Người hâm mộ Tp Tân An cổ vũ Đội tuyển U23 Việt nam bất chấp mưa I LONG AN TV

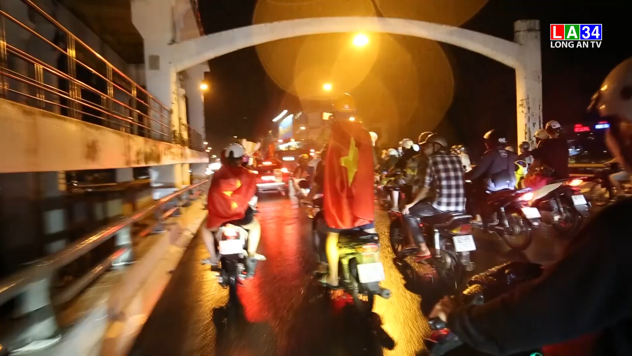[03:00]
Các xe máy nối đuôi nhau cùng cờ các biểu tượng chuẩn bị sẵn như cúp, hình ảnh ông Bác Han Xô,